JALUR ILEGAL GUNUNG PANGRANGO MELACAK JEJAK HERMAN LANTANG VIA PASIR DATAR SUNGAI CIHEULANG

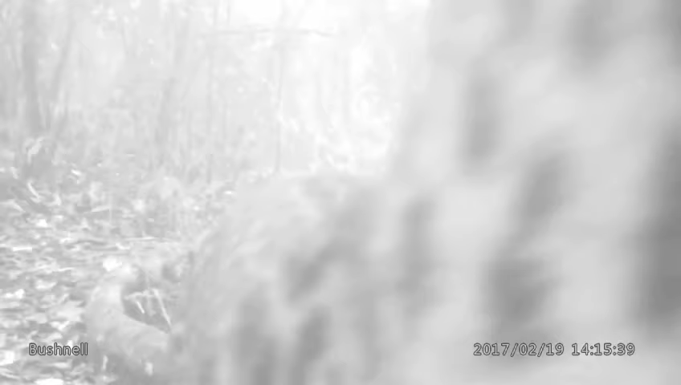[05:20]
Dari tangkapan kamera yang dipasang Balai konservatif Taman Nasional Binung Gede Pangrango Masih ditemukan macan tutul dan babi hutan